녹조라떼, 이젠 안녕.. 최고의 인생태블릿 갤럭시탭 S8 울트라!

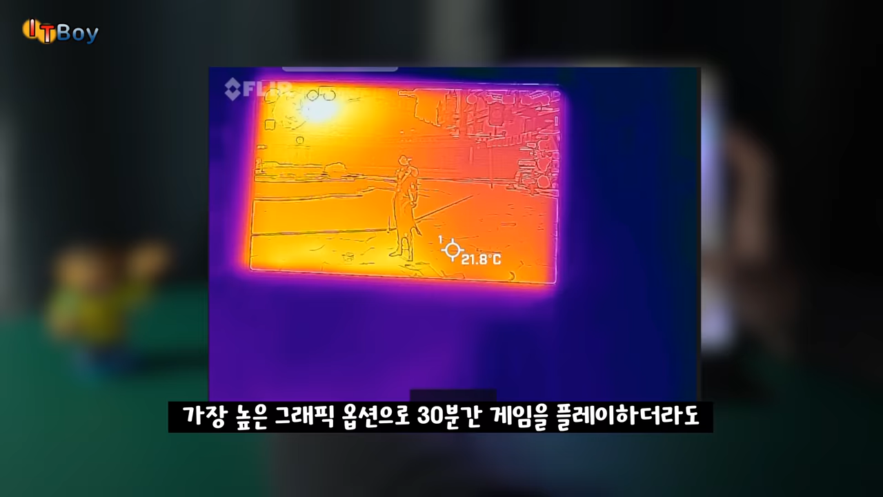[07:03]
On screen: spot 21.8°C
고성능 게임인 원신을 즐기더라도 끙김 없이 부드러운 화면을 보여줬고 약 30분간 가장 높은 그래픽 옵션으로 게임을 플레이하더라도 30도를 넘지 않은 발열을 보여줬습니다.
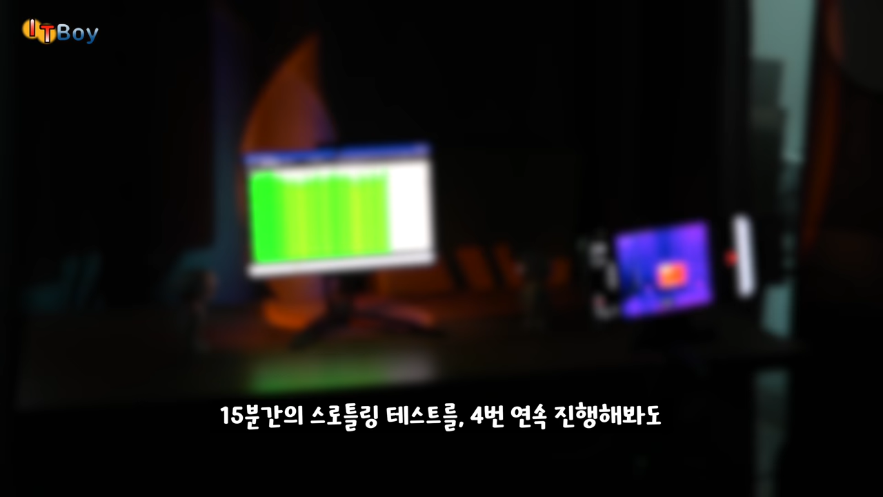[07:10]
15분간의 슬롯링 테스트를 4번 연속 진행해봐도 성능이 80% 이하로 떨어지지 않았고 그 과정에서 심한 발열이 발생하지도 않았으며 발생하더라도 금방 온도가 떨어져 발열을 굉장히 잘 잡은 느낌입니다.
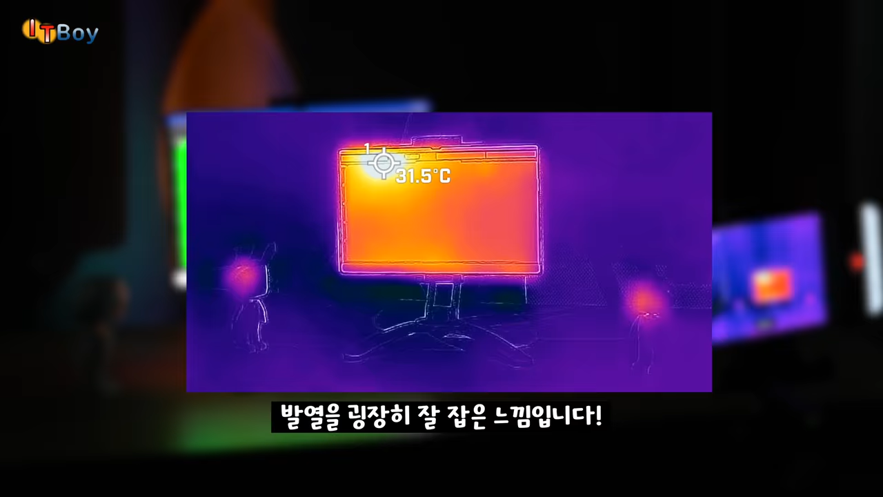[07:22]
On screen: spot 31.5°C
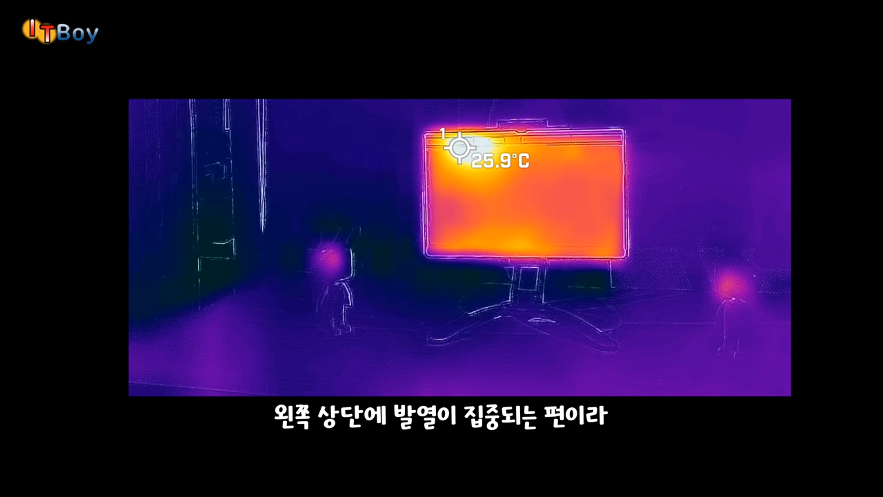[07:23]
On screen: spot 25.9°C
왼쪽 상단에 발열이 집중되는 편이라 양손으로 잡고 게임을 해도 뜨거움을 느끼긴 어려울 듯하고 S7 플러스와 마찬가지로 하단 포고핀 부근에 발열이
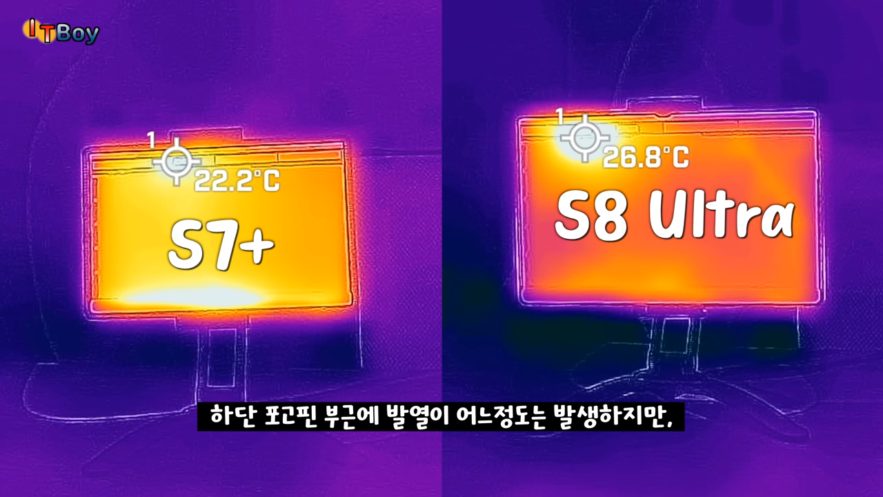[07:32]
어느 정도는 발생하지만 화면이 워낙 커서 포고핀 부근에 발열까지 느끼기엔 쉽지 않을 듯합니다.